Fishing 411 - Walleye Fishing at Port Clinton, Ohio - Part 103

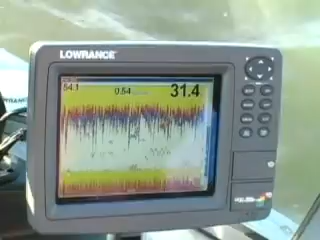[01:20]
The only reason they come up in the water column is to feed. The forage here that these fish eat is called an emerald shiner.
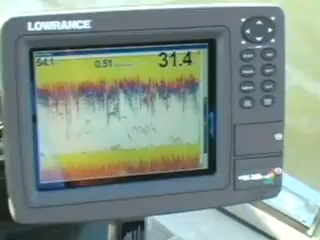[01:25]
Emerald shiner's like to be near the surface, so guess what the walleyes do? They come up off the bottom and they suspend in the water column, and that's what we were targeting.